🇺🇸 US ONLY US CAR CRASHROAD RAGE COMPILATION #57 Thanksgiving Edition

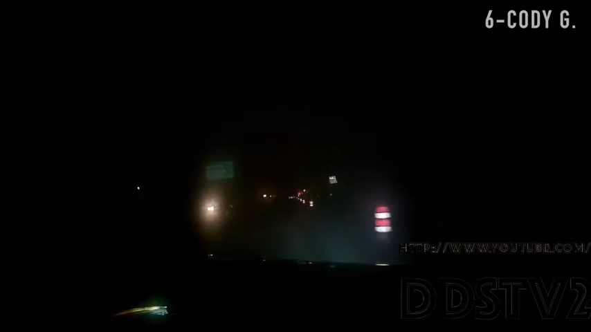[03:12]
Oh my god. Oh, holy shit. Whew. Holy fuck.
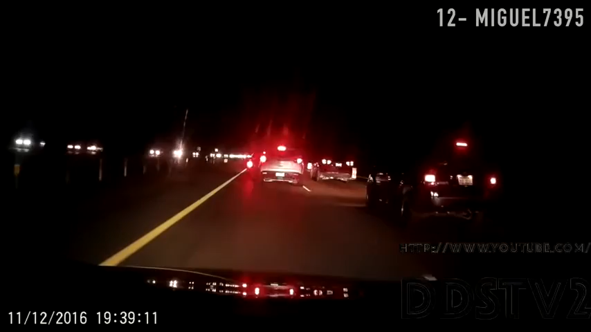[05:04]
Get out of the way. Are you running? Oh! Then stop. We have it on video. I would. I don't know if he's running or not.